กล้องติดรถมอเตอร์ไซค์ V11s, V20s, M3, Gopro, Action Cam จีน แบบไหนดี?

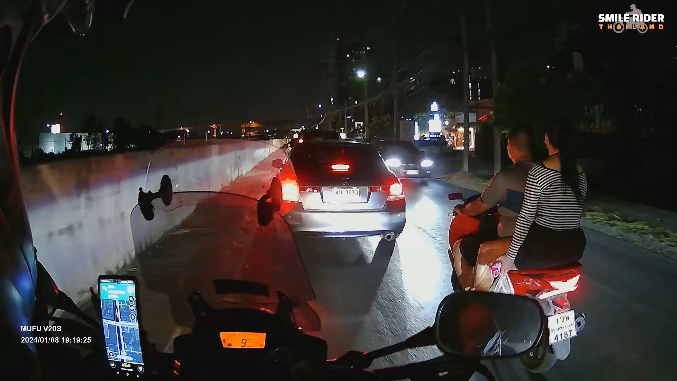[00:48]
s ได้ 7 ชั่วโมงกว่าอันนี้คือต่อการชาร์จ 1 ครั้งโดยไม่ต่อแอปพลิเคชันอะไรเลยเพราะเห็นเร
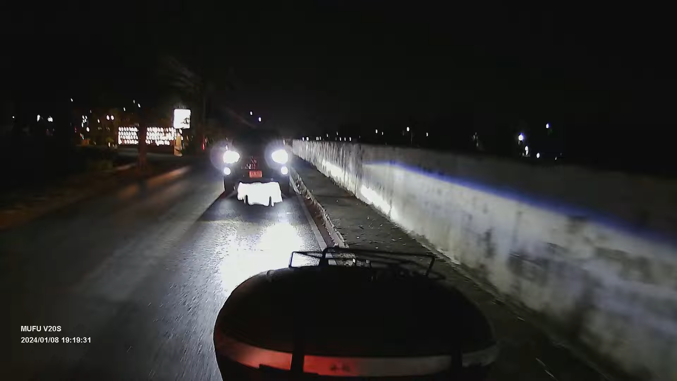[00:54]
ื่องแบตไปแล้วคุณเห็นอะไรไหมนี่คือ จุดผสงการใช้งานต่างกันอย่างชัดเจนแน่นอนActionCamและ GoPro เป็นกล้อง
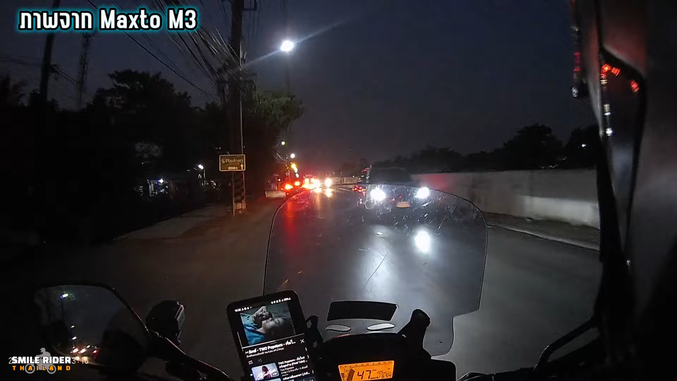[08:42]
แฟกระจุยกระจ่ายแย่มากๆแต่คุณภาพไฟตอนกันวัน ถือว่าโอเคใช้ได้ครับ เอามาลง Social คำๆ ได้แล้วก็เป็นก้องบรรธึกเหตุก
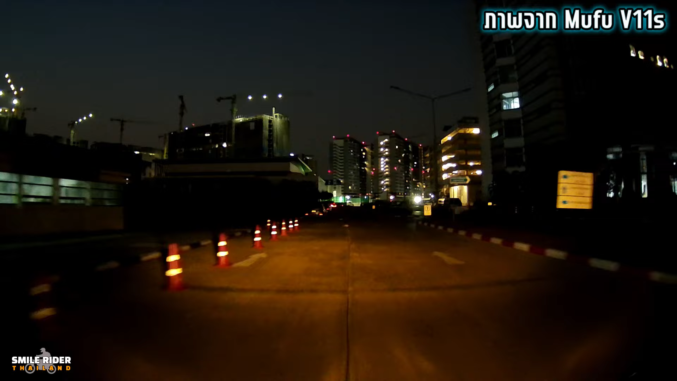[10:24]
แต่ต้องบอกไว้ก่อนนะครับ ว่าในช่วงที่ผมทดลอง มันเป็นช่วงที่แรกแรก ตอนนั้นเฟิรมแหลางมันยังไม่ update อะไรมากตร้องมันก็เลยยังไม่ค่อยเศรTwo Empyxen ซักเท่า 2024 มี einmal ภูปวาพของแส่งบ端เล็กน้อยที่มันยังปรับค่า ไม่ค่อยแบบตรงจุดหรือว่าการเฉลี่ยแสงมันอาจจะมีนิดเนื้อที่มันพูดว่าลองดูในคลิปดูแต่โดยร่วม
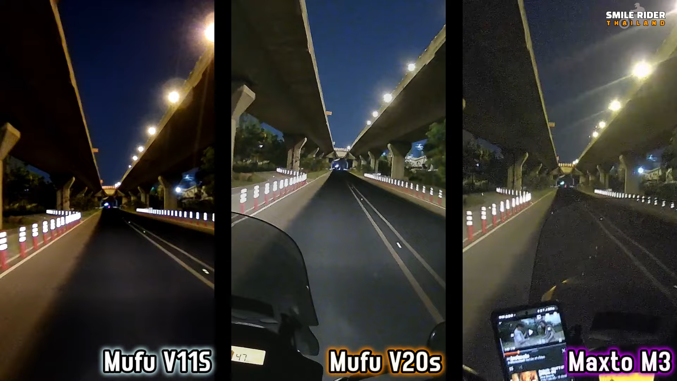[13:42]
ได้ว่าตอนแน้ debut noise ของ M3 เนี่ยครับค่อนข้างที่จะเยอะ กระจุยกระจาย จนแบบมองแสบ จะไม่เห็นเลย 일� 있게ฟู้งแย่มาก ๆอย่างที่ผมบอกไปได้ครับ ไอ้กล้อง vic มันเอาไว้บันทึกเหตุ boyfriend Ohanที่เนี้ยพอมันบันทึกเขาดี carnOOOOOได้ยาวนานเนี่ย GoPro ผม quelloก่อนทีออก作ลิฟต์เนี่
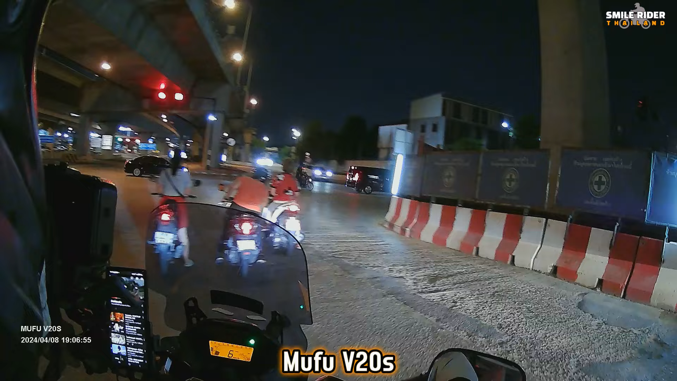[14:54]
ารตัดไม่มีการร้อนของเครื่องเลยทั้ง 2 ตัวเลยครับ V11s และ V20s ใช้งานได้ดี